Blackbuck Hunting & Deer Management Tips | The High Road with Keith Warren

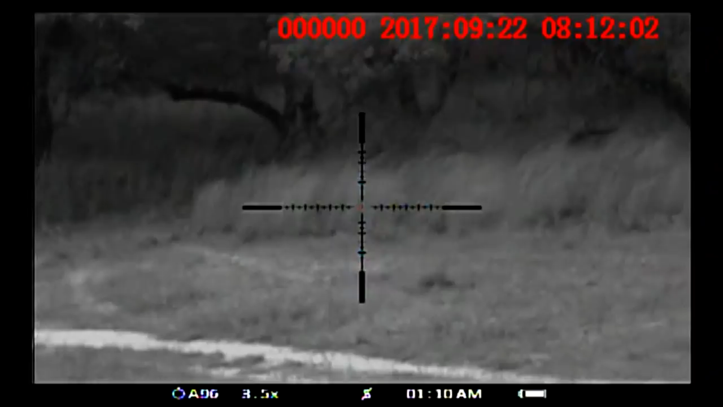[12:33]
and it's badass this is my first time using the pulsar digisight on my rifle and it does take some time to get used to for
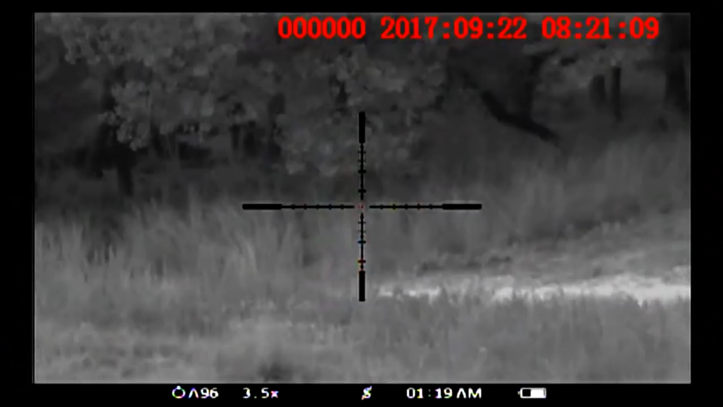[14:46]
no no she's gonna go down that was a good shot that was a good shot just stay on her stay on her